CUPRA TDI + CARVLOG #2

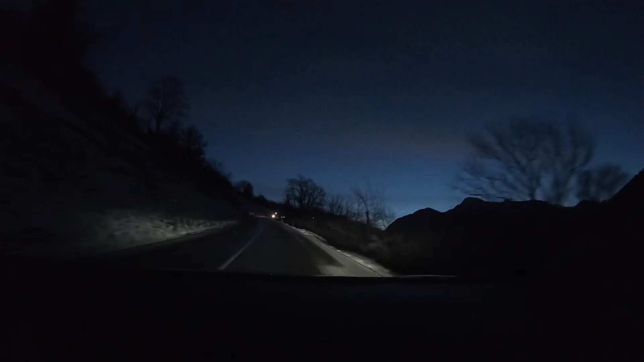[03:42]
muita calma nessa hora. Olhem-me só para isto, a estrada toda geladinha, até brilha, pessoal, 4 graus e meio negativos e a estrada está toda congelada, isto parece paralelo.